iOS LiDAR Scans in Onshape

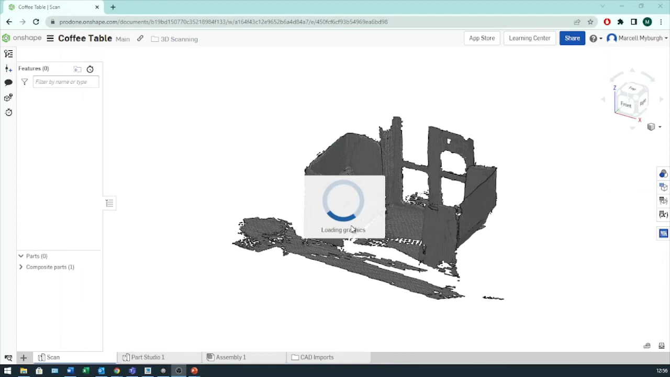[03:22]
Okay, so as you can see I've already placed the plane in here.
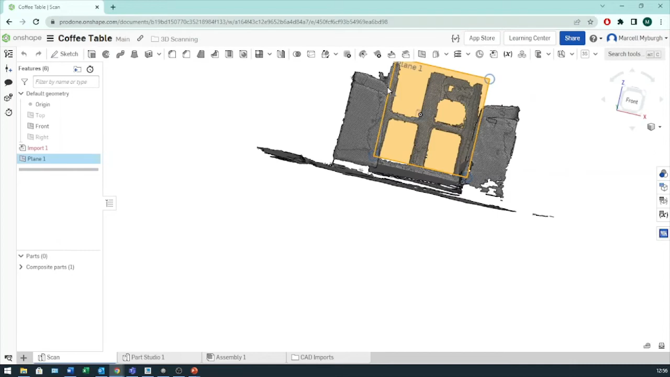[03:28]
So what I'm going to do just to show you that you can work with these references.
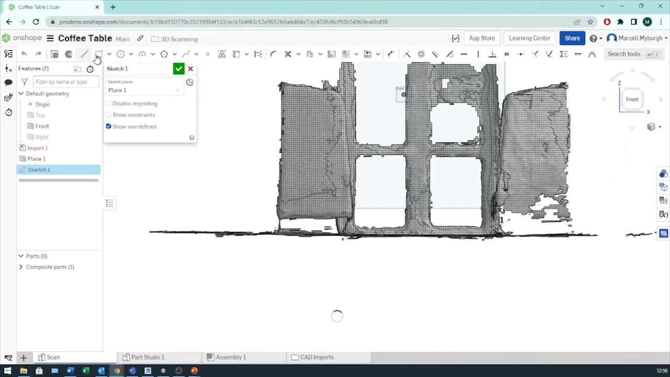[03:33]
Or these mesh points. What I'm going to do is essentially just draw the. Let's just say the maximum space clamp that we will need.
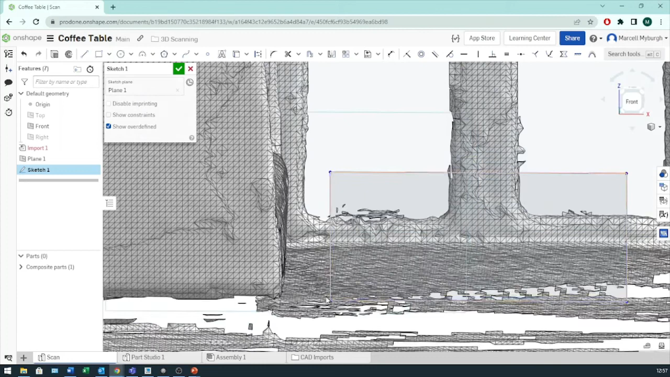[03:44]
And we'll get it there. And let's just pick a point. There. Make that coincidence. Then we can see it snaps too. Now just to get an idea of how far this is.
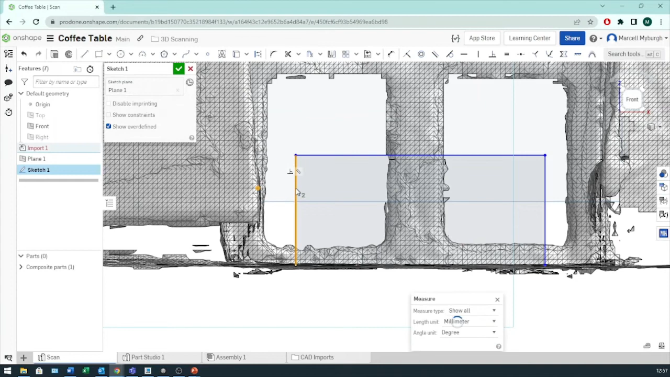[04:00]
I guess it's around 160. Okay, fine. And that one there.
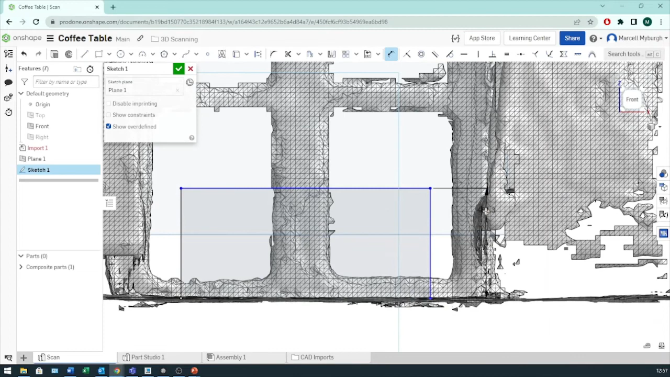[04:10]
This one here. Let's essentially make it the same. Oops. 160. And now we want to make sure that it's.
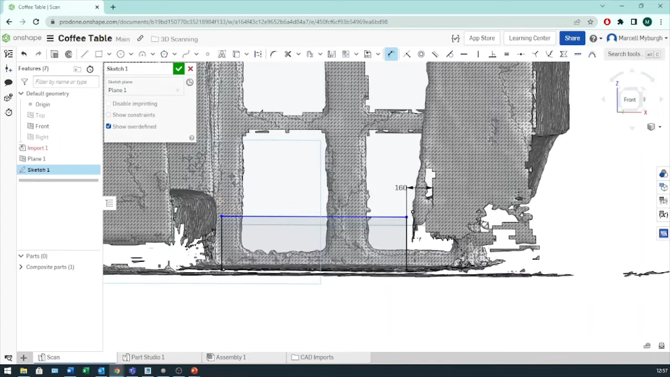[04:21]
It's roughly the same level as the couch. Make it horizontal.
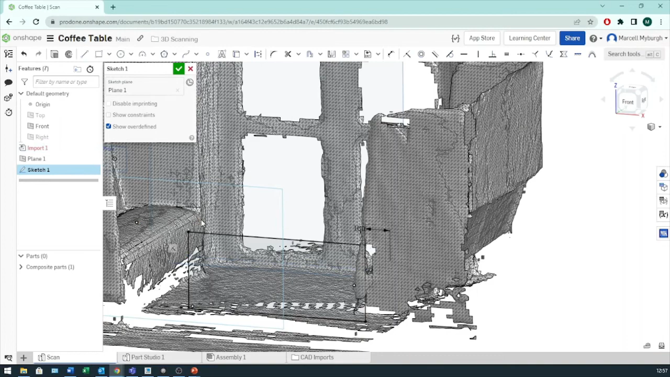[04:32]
There we go. And now I can.
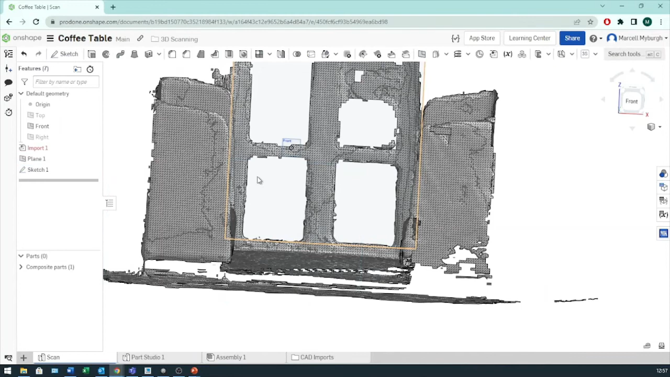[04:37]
Export this.
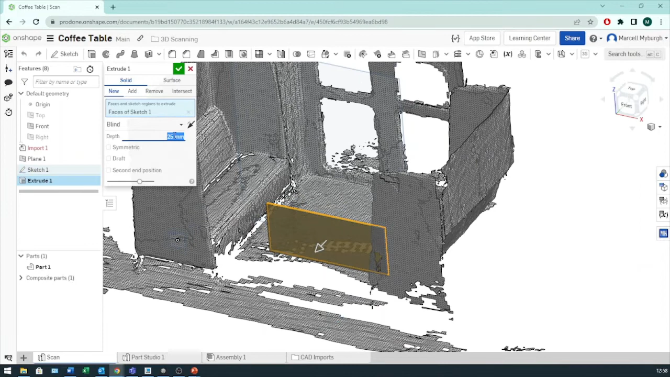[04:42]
We want to put an 800 on it there. We'll make it symmetrical. There we go.